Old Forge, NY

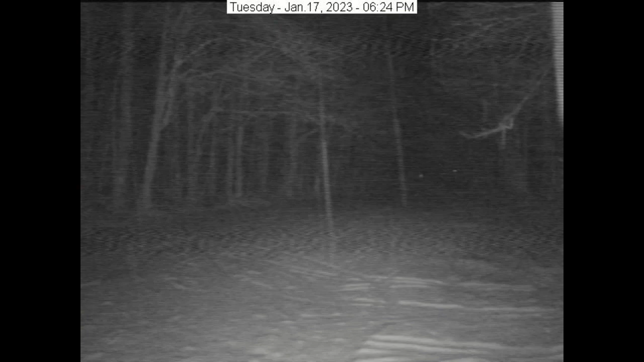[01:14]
and then we had like a mist in the air most of the night